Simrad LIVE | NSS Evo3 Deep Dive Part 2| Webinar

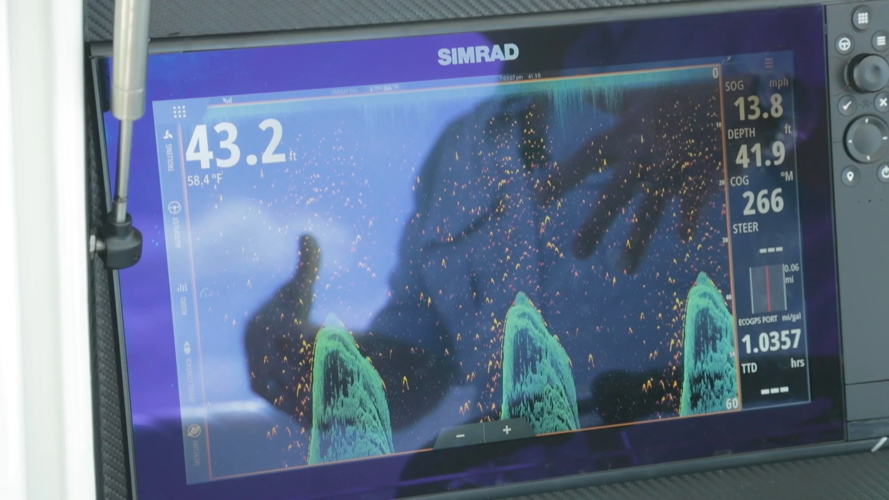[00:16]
On screen: water 58.4°F, speed 13.8 mph
So down scan is a portion of the structure scan transducers looking straight down. So instead of side scan, which is looking out to the left and right, this is looking straight down.
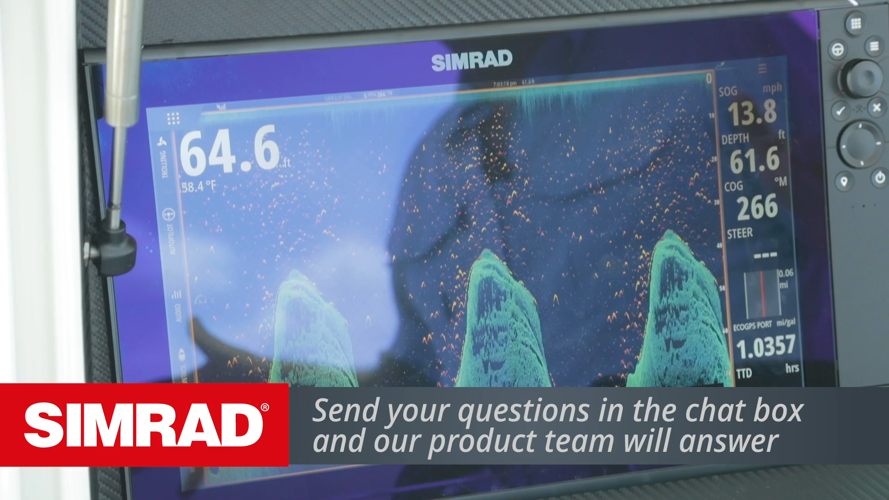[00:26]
On screen: speed 13.8 mph
It's basically almost a 60 degree wide angle.
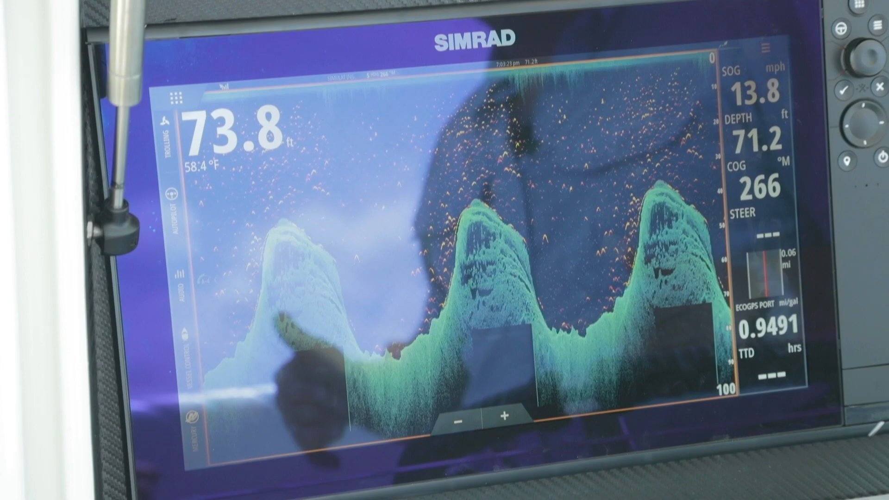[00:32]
On screen: water 58.4°F
And so it gives us a lot more cone than what a traditional transducer may have. With down end side scan, the biggest thing I see is people over driving their contrast. So if they end up taking it way too high,
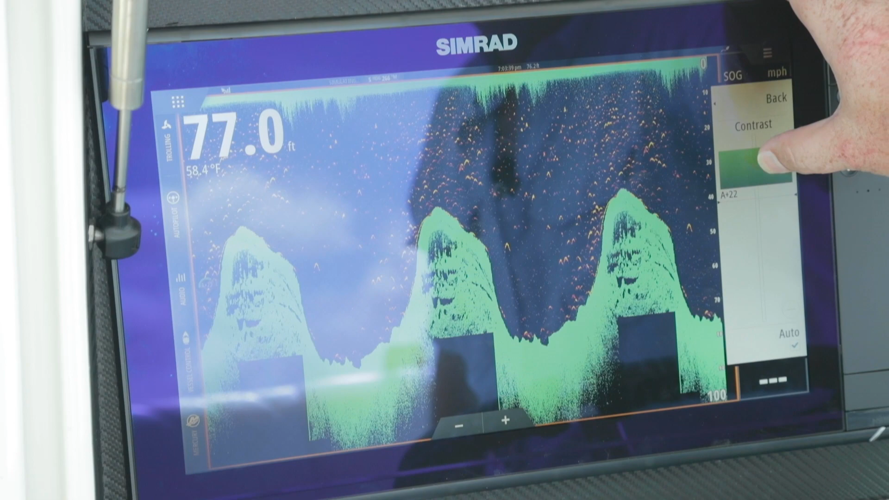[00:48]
On screen: depth 77.0 ft, water 58.4°F
they don't lose the water column, but you notice you've lost all of your detail in that bottom.
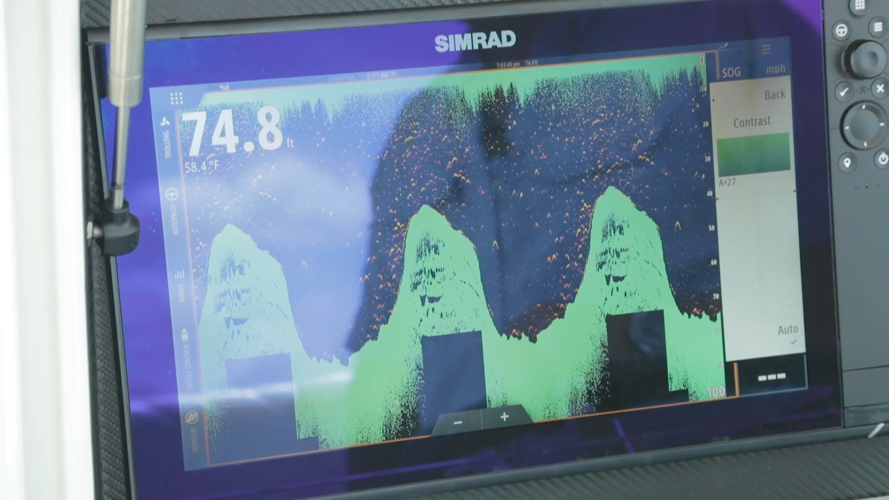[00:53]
On screen: depth 74.8 ft, water 58.4°F
So with down scan and with side scan, you're going to notice that you get a better discrimination of what the actual bottom looks like. Looks like. When we're talking about a sonar, then you get what the targets are within the water column. And it's going to give you a better picture over structure scan. Now what we do have turned on here is called fish reveal. So if we go into more options, we turn that on there.
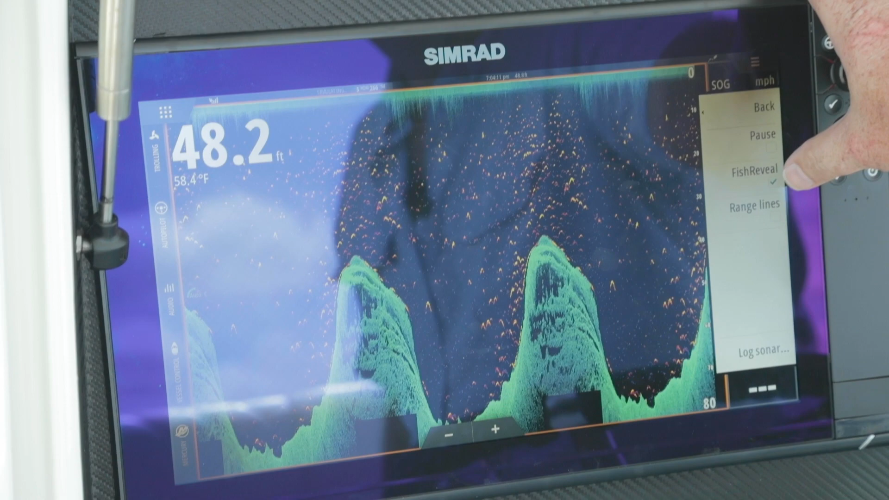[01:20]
On screen: depth 48.2 ft, water 58.4°F
And what that does is that overlays the sounder right on top of our down scan image.
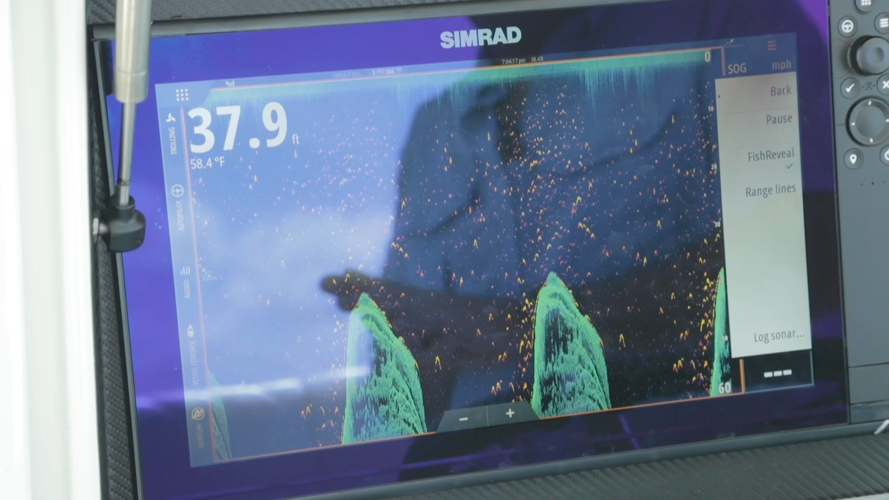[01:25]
On screen: depth 37.9 ft, water 58.4°F
So now we get the best of both worlds.
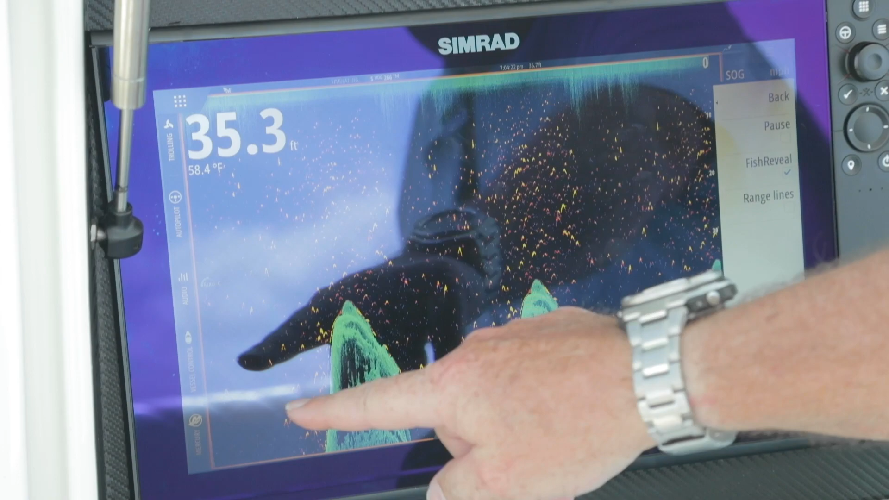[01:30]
On screen: depth 35.3 ft, water 58.4°F
We get that bottom detail that we want from our structure scan and we get the water column seeing all the fish or targets that are hanging over these structures. And now we know why. This is a nice pillar or coral head.
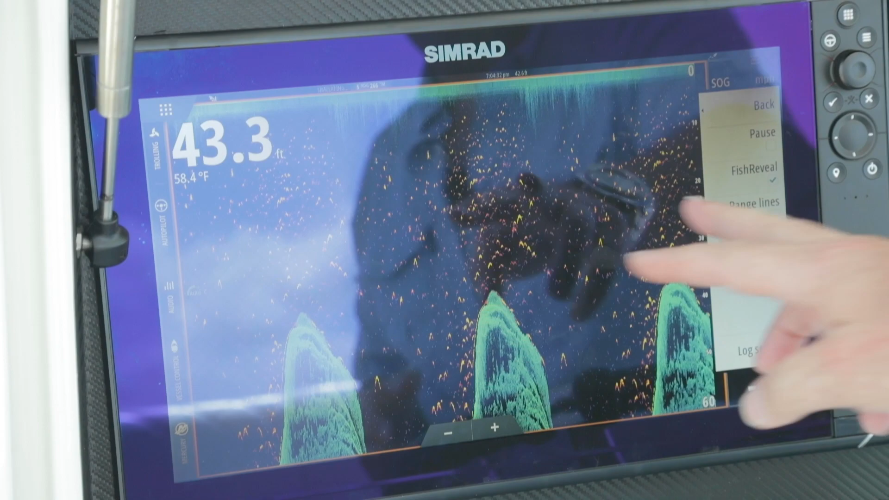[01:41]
On screen: depth 43.3 ft, water 58.4°F
So now you can see all the bait and the fish that are hanging above it. So now we get the best of both. We get the best of the water column mixed with the best of the bottom contour. So under this menu, you also get pause where we can stop the transmitter. We can turn on range lines. So now we can get our depths real quick and easy. You can see right down the side where targets are. This also allows you to log your sonar. So now we can save our sonar just like we did in the echo portion, but we can also save it with side and down scan as well. So again, we can go find these targets.
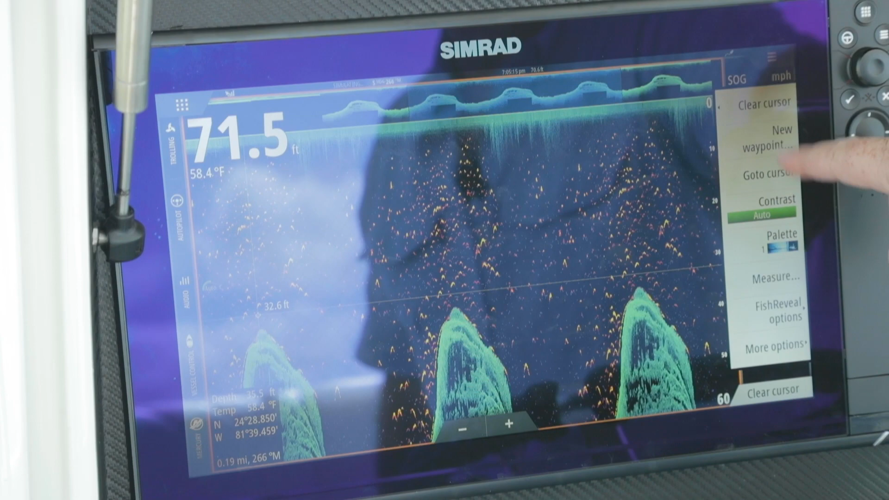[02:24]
On screen: depth 71.5 ft, water 58.4°F
We can scroll back in time. And we can go and just like our sounder, we can create a new waypoint or use our autopilot to get back to that spot.
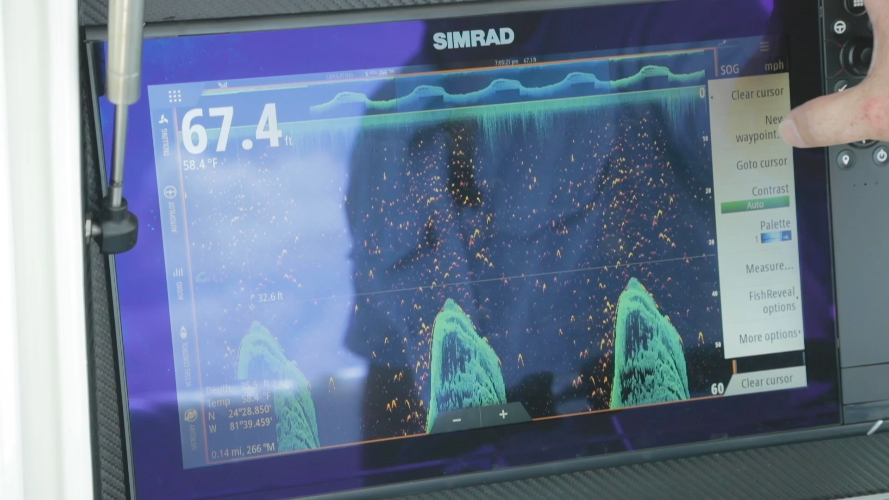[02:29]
On screen: depth 67.4 ft, water 58.4°F
And again, create a new waypoint, just new waypoint, bam, hit save and the machine's loaded up. We're ready to roll.
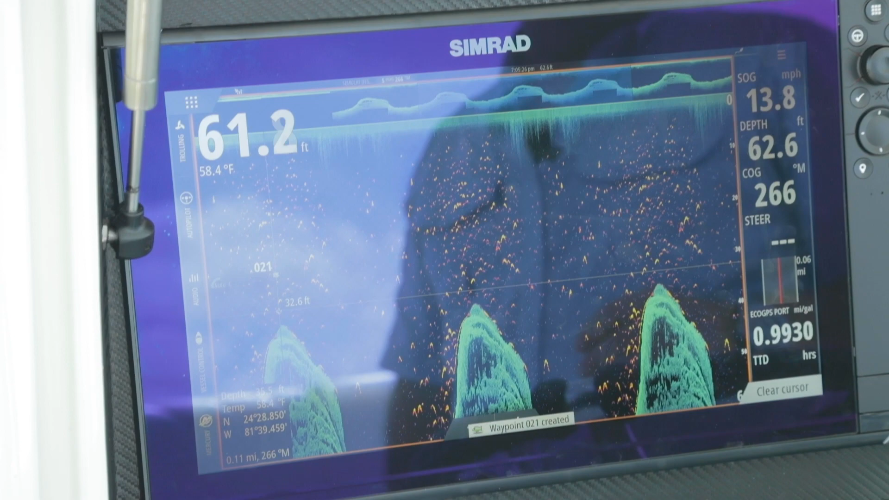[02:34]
On screen: water 58.4°F, speed 13.8 mph
Clear cursor gets you right back off and we're scrolling again.
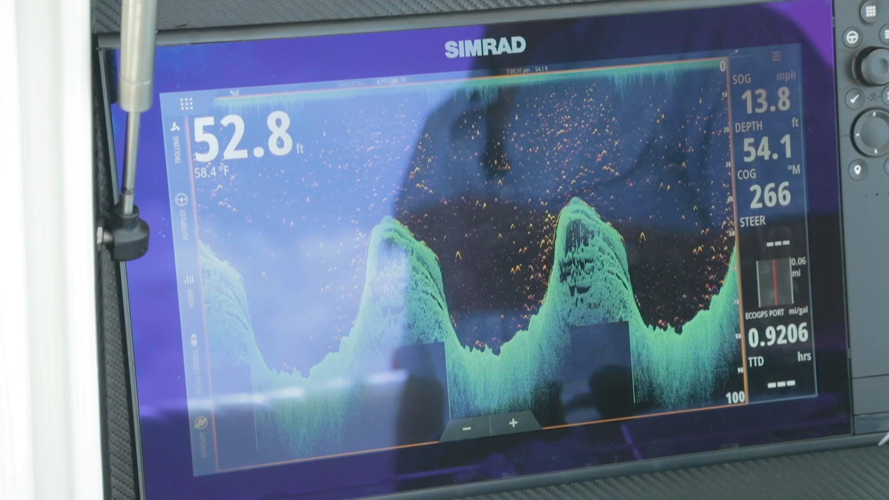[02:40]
On screen: water 58.4°F, speed 13.8 mph
So range, just like our sounder can be put in auto mode or we can manually, if we don't like this jumping like you're seeing here,
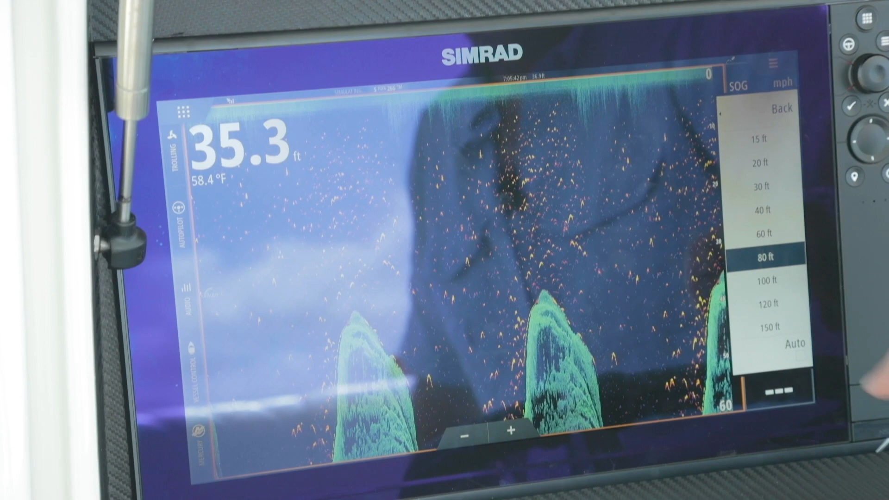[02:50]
On screen: depth 35.3 ft, water 58.4°F
I can just leave it in a standard 80 foot range and now I can see the bottom and everything from the top of the rises to the bottom of the valleys. Contrast again is kind of like our gain on the sounder. You drive it too high, you lose all your definition. You drive it too low, you can't see a picture at all.
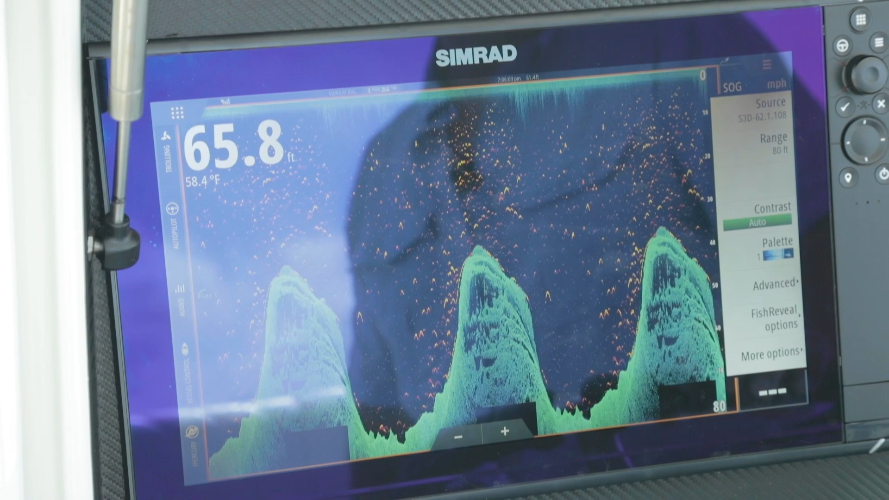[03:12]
On screen: depth 65.8 ft, water 58.4°F
Going into pallets, there's nine pallets, so you pick the pallet that fits your visual likeness. Or if you're at night time, you again can go and change those color pallets, so depending on light or your personal preference.
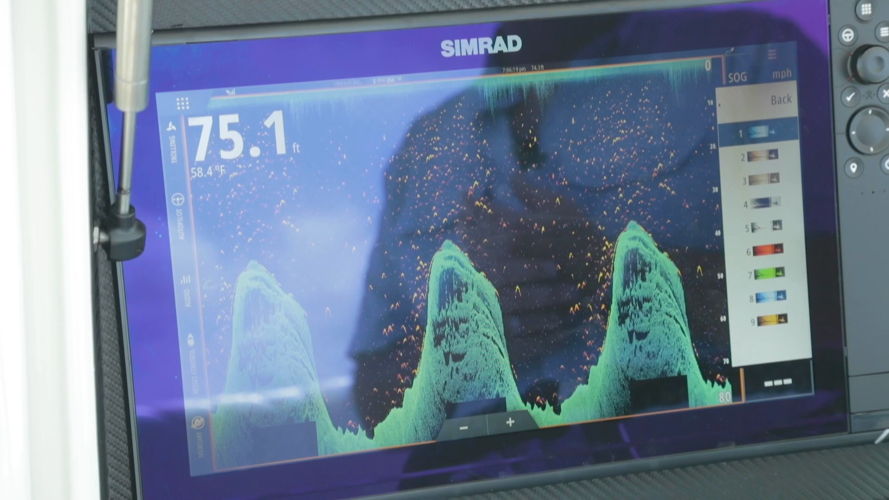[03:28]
On screen: depth 75.1 ft, water 58.4°F
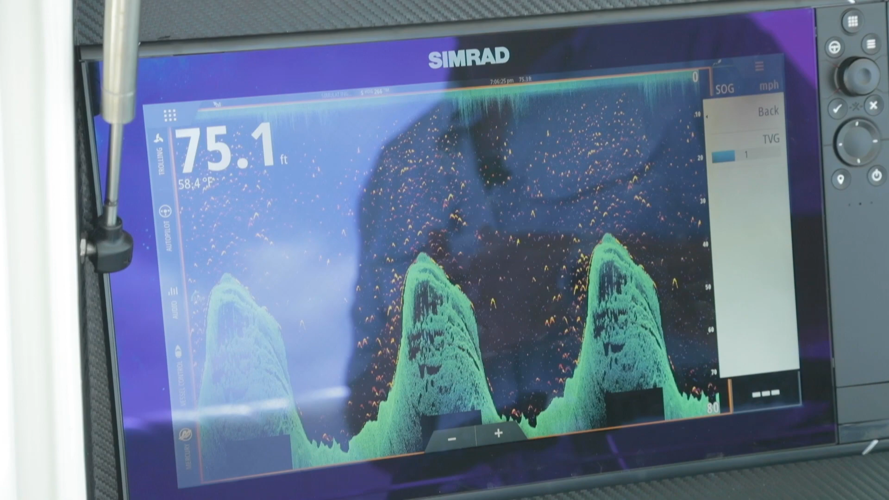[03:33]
On screen: depth 75.1 ft, water 58.4°F
When we jump into advanced, just like our sounder, we have TVG for our down scan.